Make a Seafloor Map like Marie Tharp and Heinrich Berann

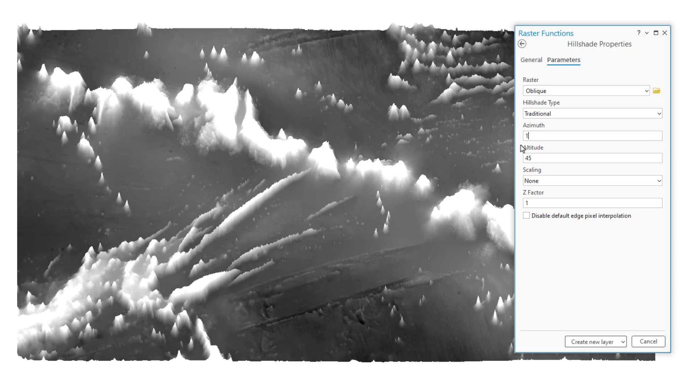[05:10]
Let's see what we get. Ooh, this is intriguing.
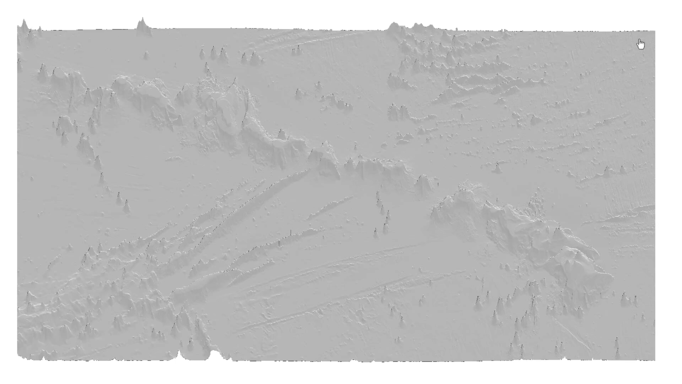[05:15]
But first I need to open up the symbology for my new hill shade layer and give it a stretch type of standard deviation.
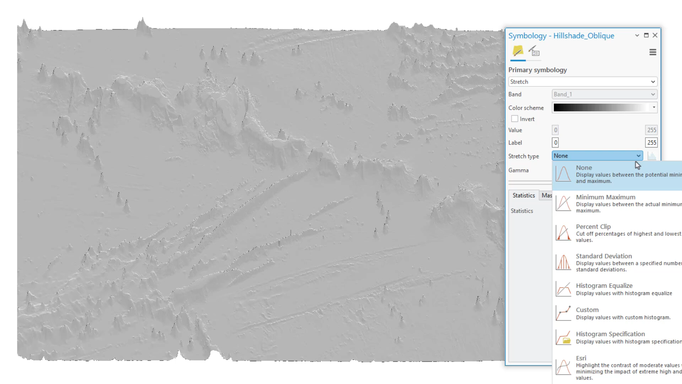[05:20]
This just means that we're statistically distributing the tones of our hill shade. And it's just gorgeous.
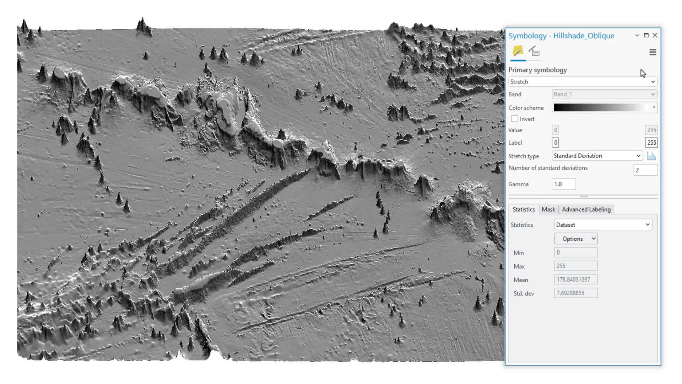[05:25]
A north by northeast light source. I'll tidy up the name here and just call it hill shade. I'm going to make a copy of this layer by holding the control key and dragging. And for this copied layer, I'm just going to tweak the formula that made its hill shade by right-clicking it and choosing edit function chain.
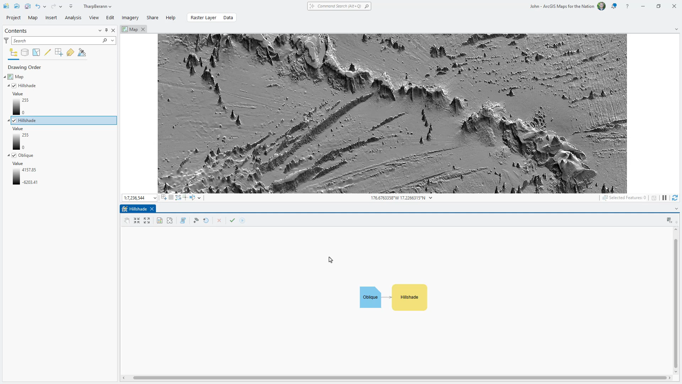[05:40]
In this view, I can see my input layer and my hill shade function. I'm going to insert a little blur step between these two steps. It's got kind of a weird name, but it's called statistics. I'll drag this into my formula. I'll connect it to my input image. And then I'll connect the blurring step to the hill shade step.
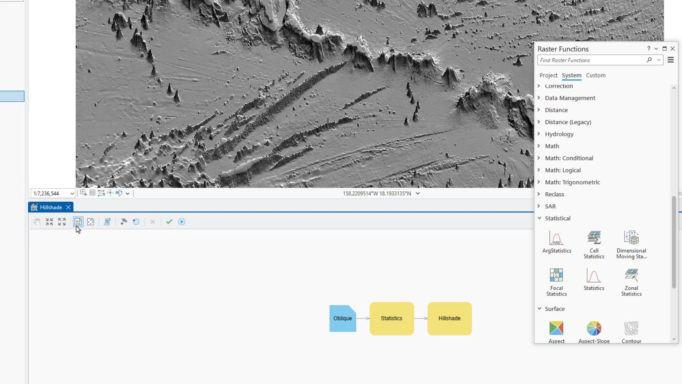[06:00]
And I can make this look tidy with this little button here. I'll open up the settings for this statistics function and give it a blur window of 6 pixels by 6 pixels. This is a way of generalizing our terrain before we apply a hill shade.
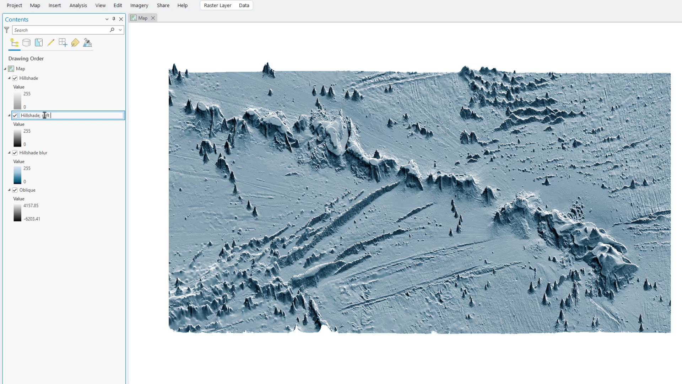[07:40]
And I think we're getting closer to that vintage print look from the original map. But it's a bit flat, and we're lacking a sense of depth. So I'm going to drag the original oblique depth data layer to the top,
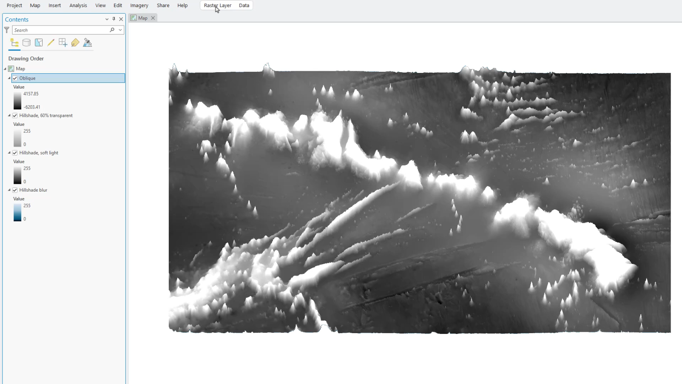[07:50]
and I'll give it a blend mode of soft light. And this adds a beautiful sense of depth. I like it so much, I'm going to duplicate this layer. And the result is twice as cool. Now we're cooking. We've got two layers of hill shade and hypsometric tinting based on depth. But we're still missing that warm light source from the lower right. Let's see what we can do about that. I'm going to create yet another hill shade layer.
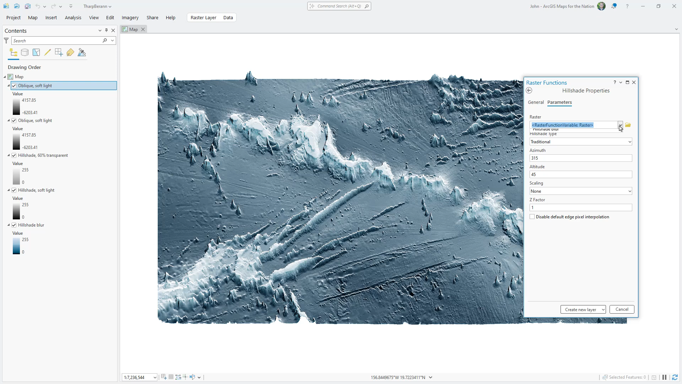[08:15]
This time, I'll place the imaginary sun at 120 degrees, which is southeast.
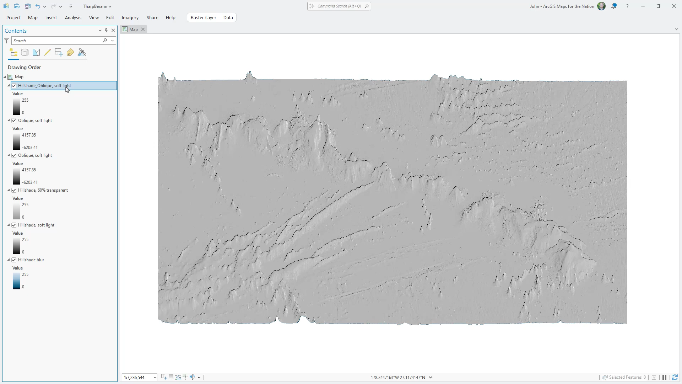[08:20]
I'll name my new hill shade layer highlights, and I'll set its stretch type to standard deviation. And I'm going to get into some more custom gradient shenanigans. I'll bookend this gradient with transparent white on each end,
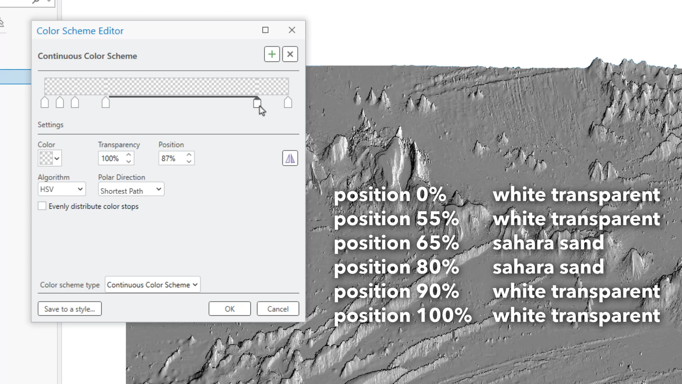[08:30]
and I'll add four color stops, and I'll sandwich two Sahara sand colors in between.
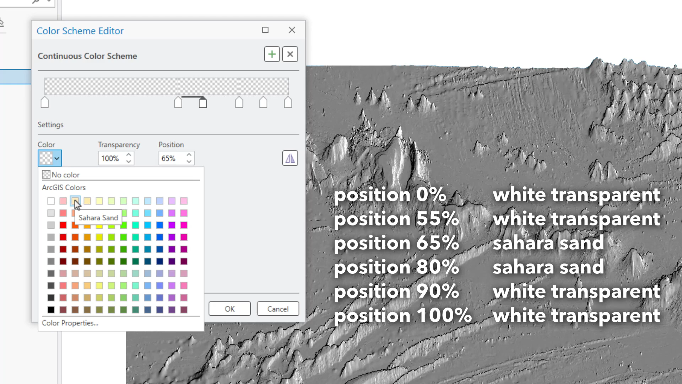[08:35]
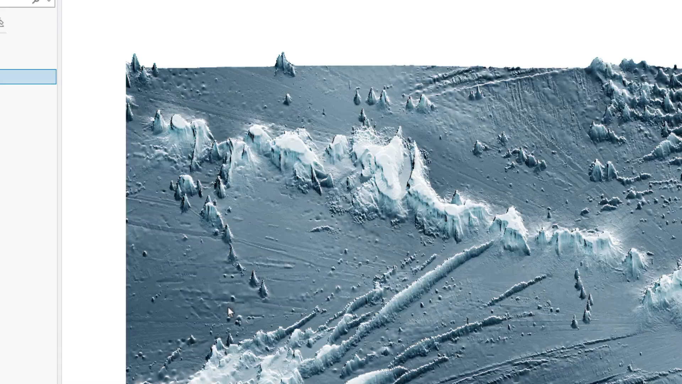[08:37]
And to nestle this shimmery,
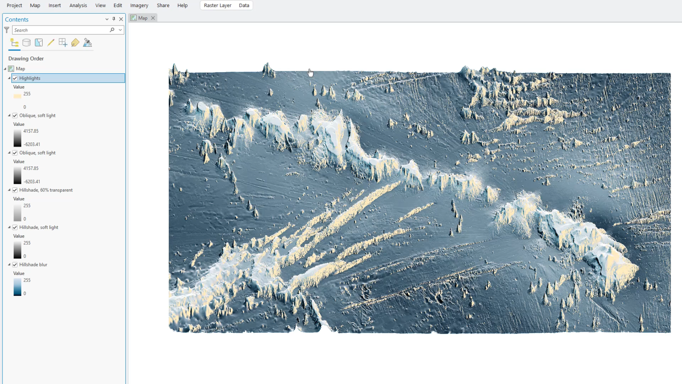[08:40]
sandy highlight layer into our underlying bathymetry, I'm going to give it a blend mode of, you guessed it, soft light. To review, we have a highlight layer from the southeast. We're using our depth layer as a hypsometric tint twice. We've got a grayscale hillshade layer at 60% transparent to give it that vintage desaturated look. And we're blending a crisp hillshade layer into a colorized general hillshade layer. Next, I'd like to replicate for this digital map the charming folds you get from an actual paper map.
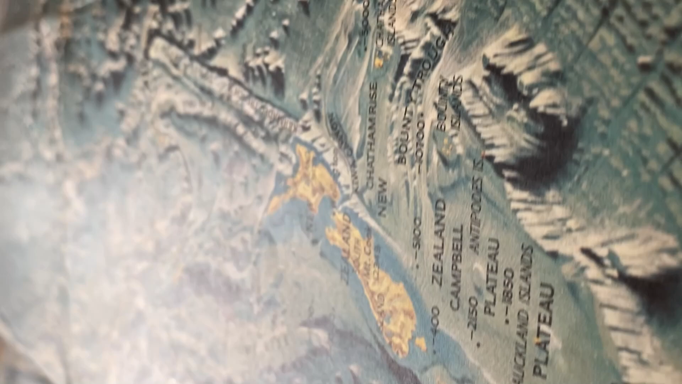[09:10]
Living Atlas has a bunch of different paper textures, including folded.
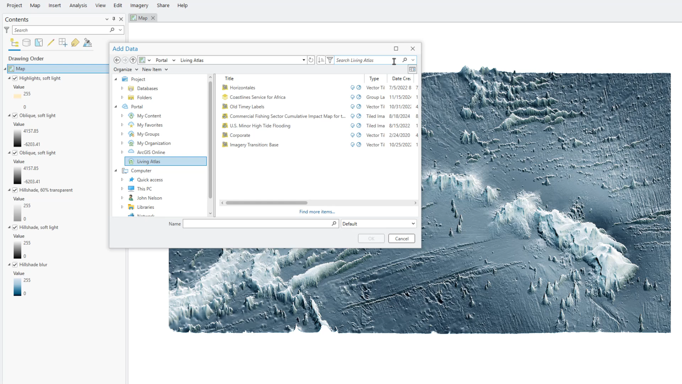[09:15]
I'll add a new layer, and from Living Atlas, I'll search for paper texture, and there's a whole bunch of them here. There's folded paper texture. I'll add it. I'll drag this texture all the way up to the top and use a blend mode called color burn to bake in the dark creases.
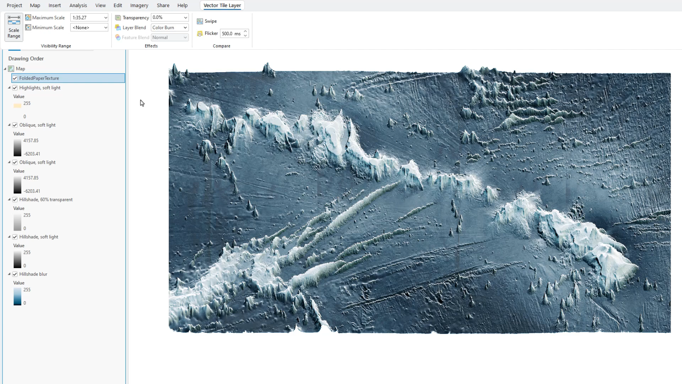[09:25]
I'll duplicate this layer and then give this other one a blend
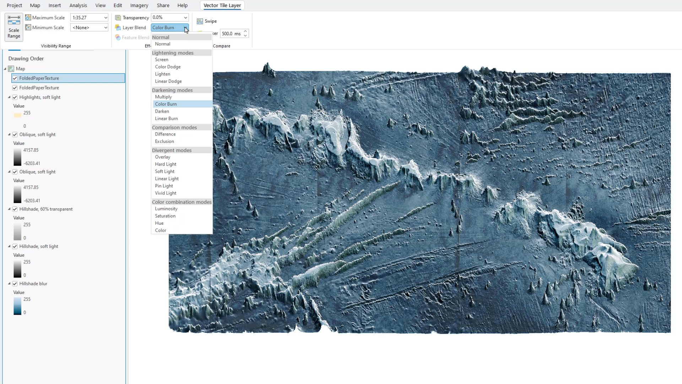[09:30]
mode of screen so that the highlights pop out. That way I get the best aspects from the shading and highlights from this creased paper texture.